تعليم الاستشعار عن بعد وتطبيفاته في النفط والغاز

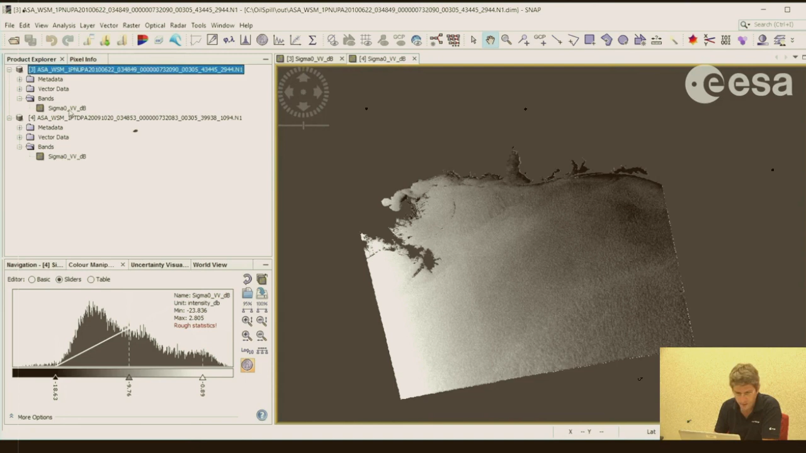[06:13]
بتلاقيها سالب تلاتة وعشرين سالب خمسة وعشرين بتروح بتكتب جملة صغيرة في بتحدد الحاجة اسمها تريشولد تريشولد فاليو هي عندنا هنا بتكون بتجمعها بتبقى السالب تلاتة وعشرين بتقول كل ما هو اكبر من عشرين ده بيعتبروه بقعة زيت واقل من سالب تلاتة وعشرين هتبرو ده هو اللي هو بقعة الزيت سالب تلاتة وعشرين فما اقل بقى لان احيبقى السالب ثلاتة 아شرين سالب خمسة وعشر تبقين وده instability Ctrl بالتخلي بتاعتكkon
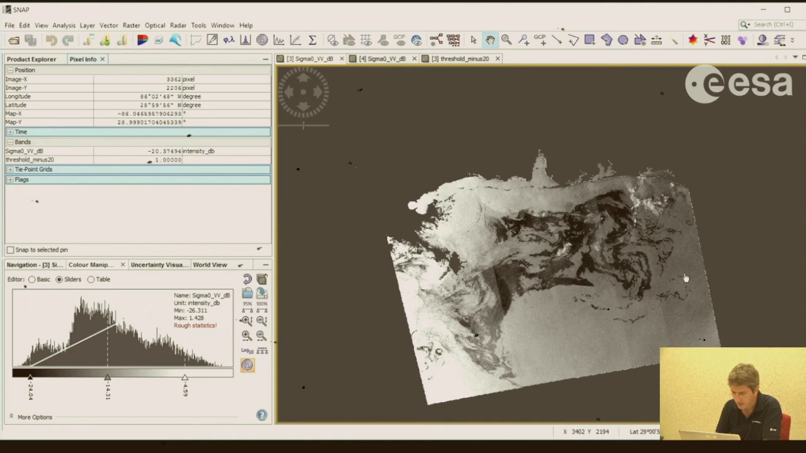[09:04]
الزيت اللي بتكون عادة بتكون دارك وبينة في ال visual interpretation وبينة. الالجوريسم برضو بالطريقة في الاجوريسمن موجود في بساة هجومات كما هو برضو. طيب في بقعة زيت ممكن تلاقيه بقى في مكان تاني بره عالبر.